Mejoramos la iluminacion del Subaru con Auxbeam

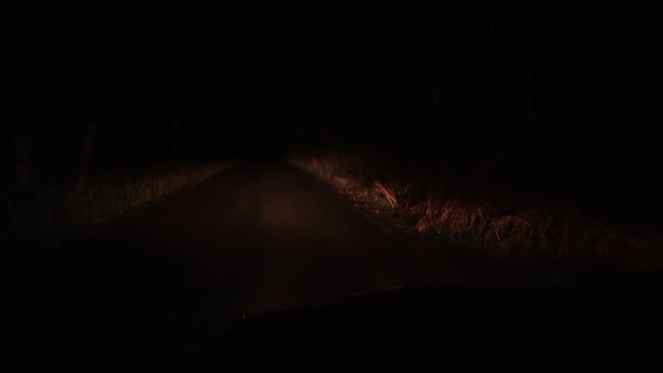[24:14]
Como podéis comprobar, esto es lo que se ve con las luces de serie, que bueno, si pongo las largas se vería así. Voy a quitarlas y voy a poner todos los focos del techo. ¡Pum! O sea, es que se hace, estos son los cuneteros, pero los 4 del techo, pues que se hace de día. O sea, podría ir así, que esto es sin las luces del coche, para que veáis. Y eso que realmente están apuntando un poco para abajo, debería de ponerlos más para arriba, pero como no sabía cómo enfocarlos, pues los puse así.